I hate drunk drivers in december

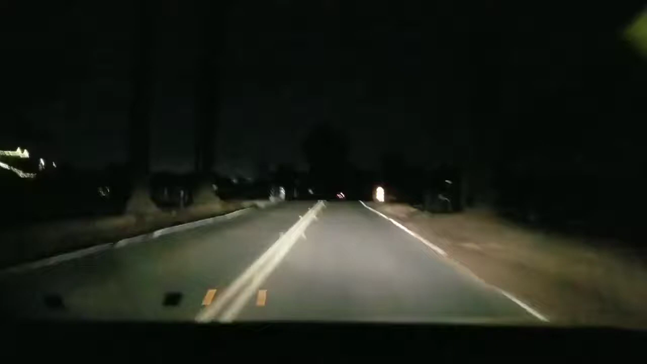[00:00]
You know, it really sucks because this time of year, I almost get to the point where I get almost a little bit paranoid driving at night because there's so many freaking drunk drivers. Like last night, I was driving and the guy right up here stops at the stop sign way back like this. Okay, he stops like this far away from the stop sign and then just goes
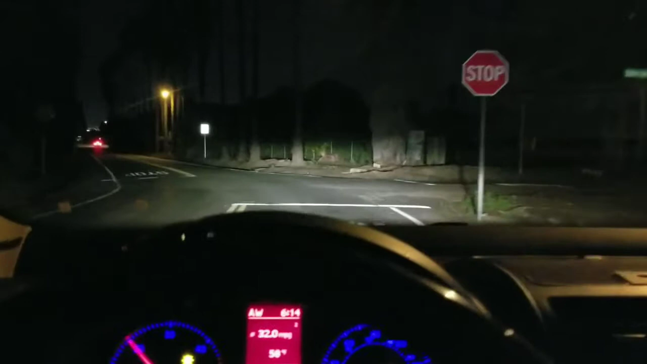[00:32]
right through the stop sign like that. And dude, I was just like, and then I watch him follow two more stop signs. Okay, and then he stops, he stops like that far back and I'm kind of like wondering, what the hell are you doing, dude? You know, and then he stops right here at this intersection and